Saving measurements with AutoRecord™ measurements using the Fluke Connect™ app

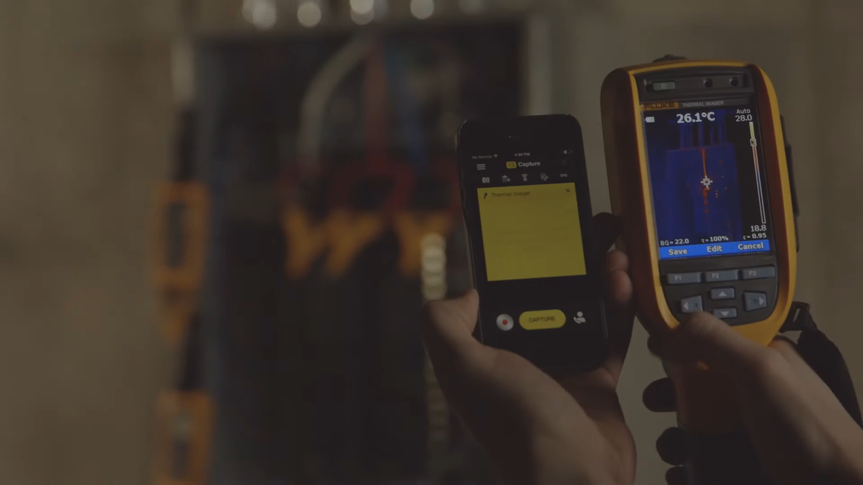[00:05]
On screen: spot 26.1°C
Auto record refers to the ability of the smartphone to record any measurement automatically.
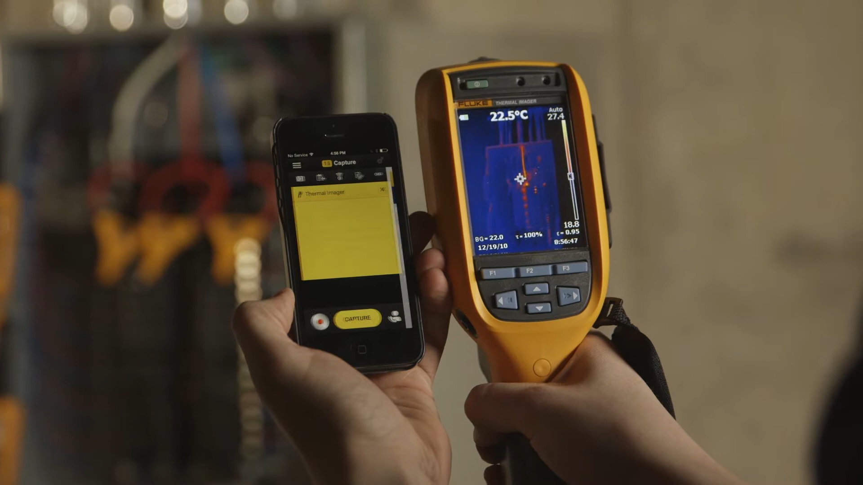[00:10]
On screen: spot 22.5°C
For example, this thermal image. We've got a thermal imager on the right, paired with the app. And if I take an image of this motor and save it, it's transferred over to the app automatically and is ready to save. This is auto record. This benefits many of Fluke's customers.
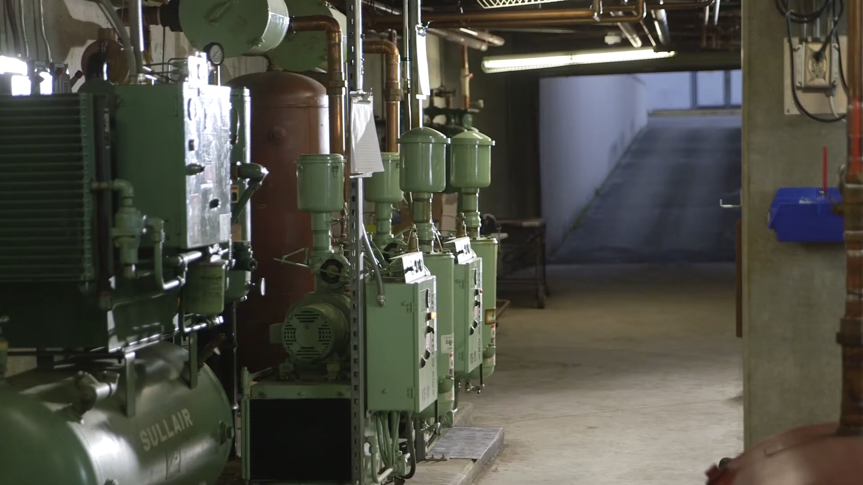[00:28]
Currently, they have to write down their measurements in a notebook.
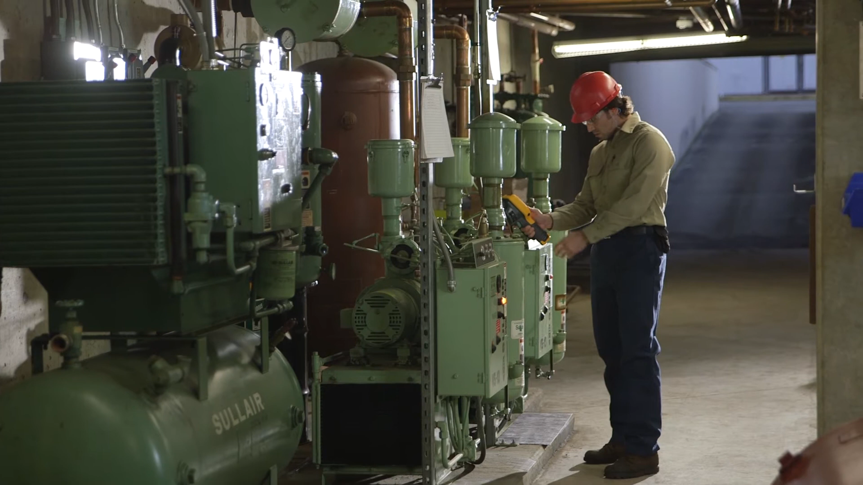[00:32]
And that works maybe with a DMM. But it's really hard to write a thermal image down in a notebook.
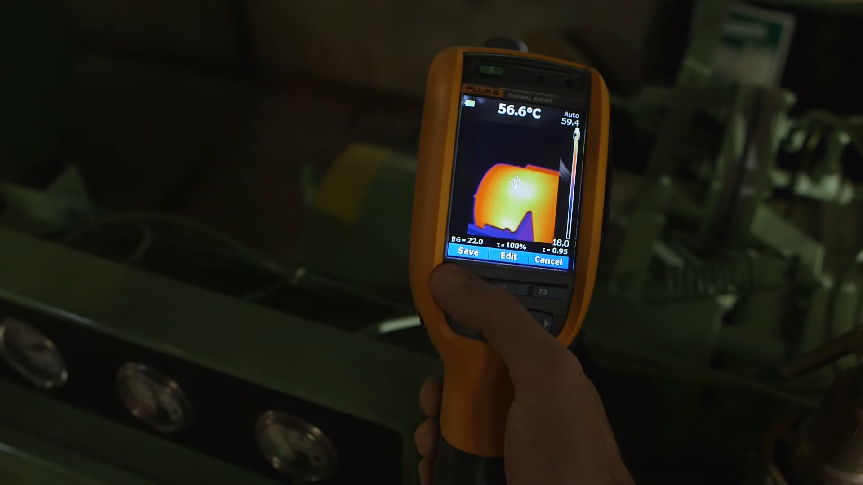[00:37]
On screen: spot 56.6°C
So Auto record takes measurements from Fluke tools and automatically records them in the smartphone,
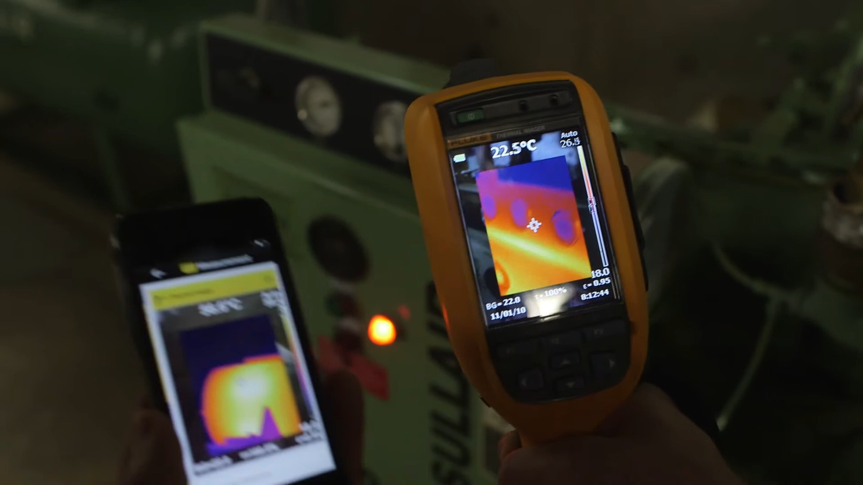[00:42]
On screen: spot 22.5°C
eliminating a lot of writing and transcription and walking.
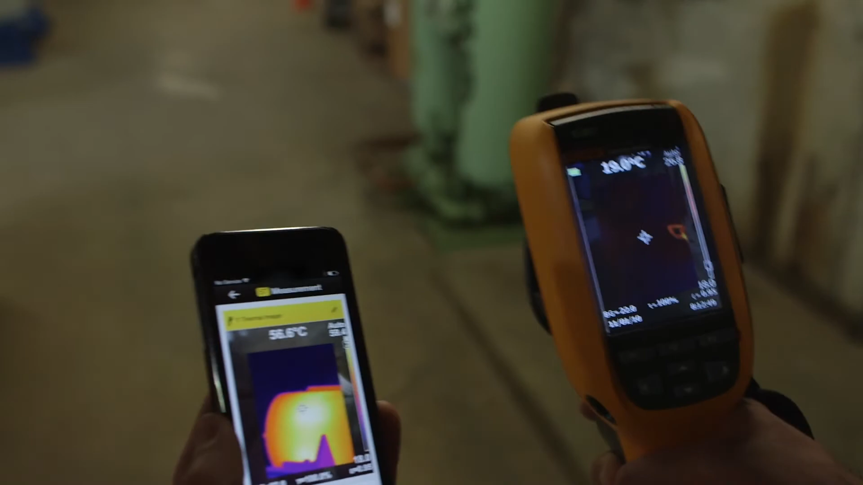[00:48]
Now that a tech has taken a series of measurements, perhaps in a hazardous environment or while geared up in PPE, they can go back and review the captured measurements in history. Everything's organized in chronological order, so it's easy to find. They can quickly scroll up and down and organize their measurements, associating them to equipment, a work order, or adding notes at their leisure.